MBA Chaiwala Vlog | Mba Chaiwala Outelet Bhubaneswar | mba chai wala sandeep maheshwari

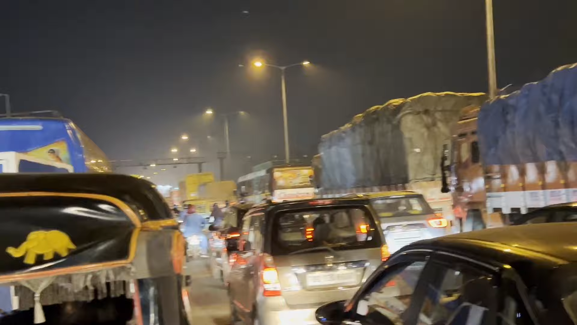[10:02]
करेनि जीवाटा बहुत मुश्किल हो जाए पाखापाखि तुमको रसुलगढ़ क्रस कर देखो 15-20 मिनट